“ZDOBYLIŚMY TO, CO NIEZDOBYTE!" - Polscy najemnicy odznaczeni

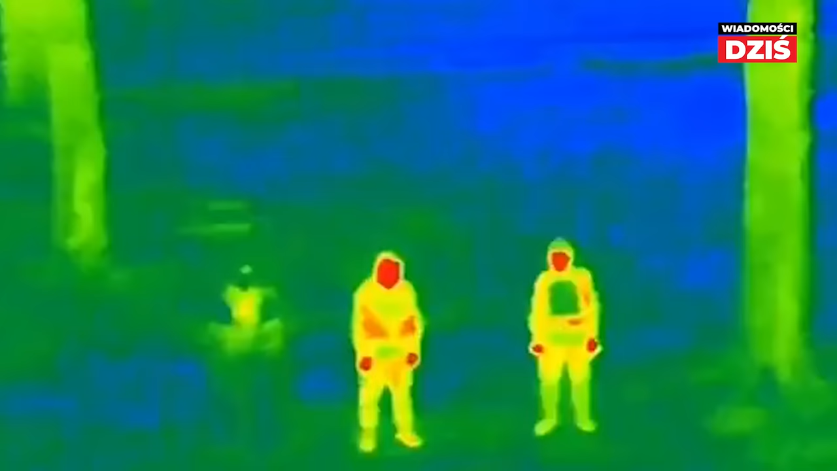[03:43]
która blokuje promieniowanie cieplne i ma pomóc żołnierzom ukryć się przed kamerami termowizyjnymi, a szczególnie dronami wyposażonymi w tego typu kamery.
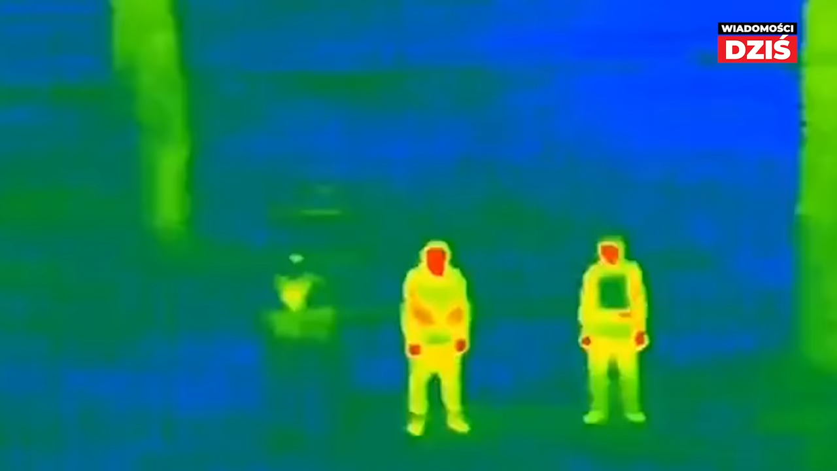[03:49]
Nowatorska peleryna została już przetestowana w terenie, a efekty można zobaczyć na opublikowanym materiale. Termowizja jest powszechnie wykorzystywana w przemyśle zbrojeniowym. Urządzenia posiadające tę funkcję rejestrują rozkład temperatury na różnego rodzaju powierzchniach. Umożliwia to wykrycie przeciwnika ukrywającego się na przykład w gęstych zaroślach,
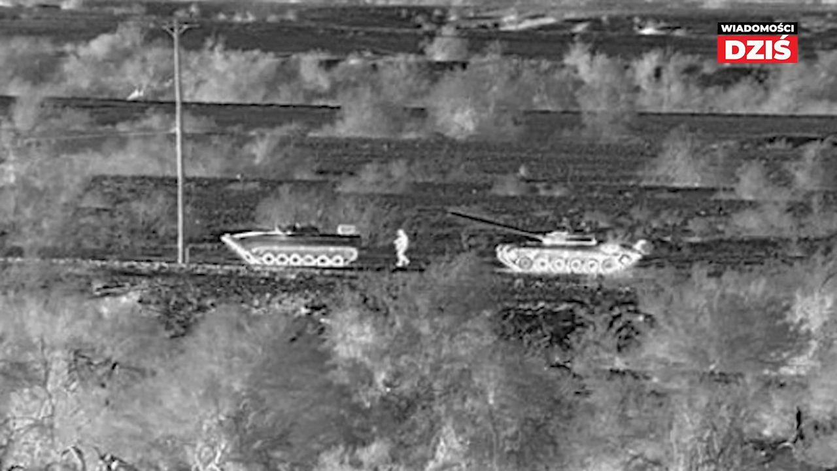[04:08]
ale też wrogiego sprzętu wojskowego po jego sygnaturze termicznej.
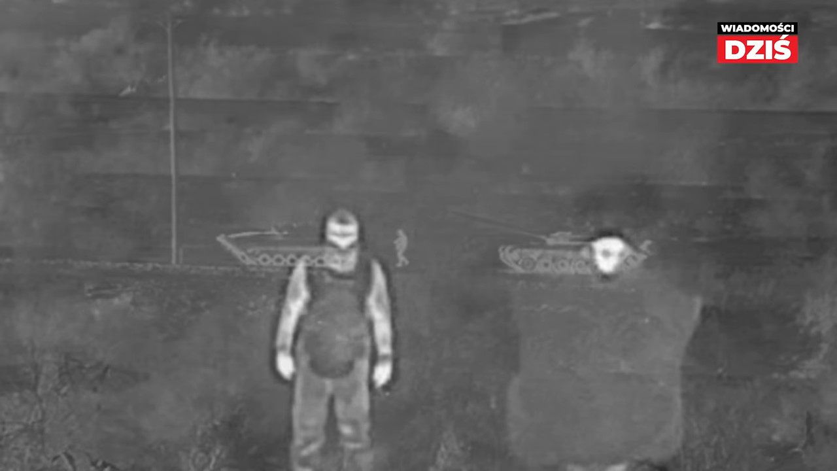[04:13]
Płaszcz blokuje promieniowanie cieplne i sprawia, że żołnierze są niewidoczni dla przeciwnika. Nadaje się dla snajperów lub sił specjalnych wykonujących misje bojowe. Konstrukcja jest zwarta i lekka, a waga nie przekracza 2,5 kg. Posiada wysoką ochronę przed deszczem, mokrym śniegiem, nie pali się i jest odporna na wysokie temperatury. Materiały, których użyto, nie są niczym nowym w przemyśle zbrojeniowym.
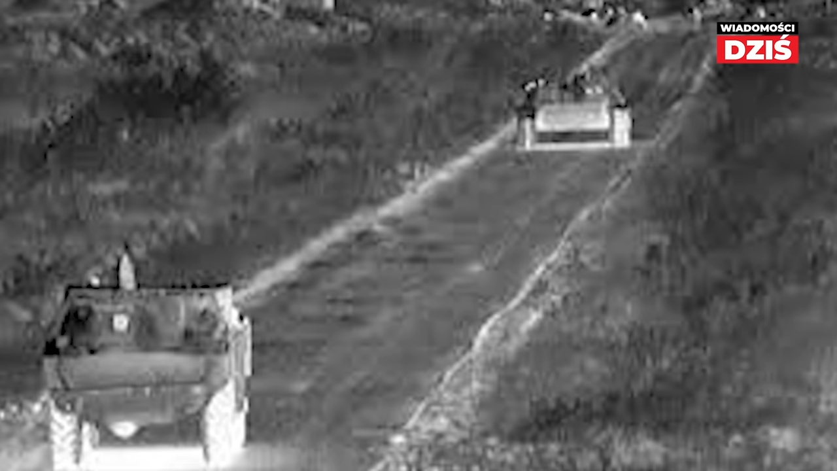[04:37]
Wiele przedsiębiorstw tworzy i rozwija techniki kamuflażu mające uczynić, że nie tylko ludzie, ale i cenny sprzęt o strategicznym znaczeniu stają się niewidoczne.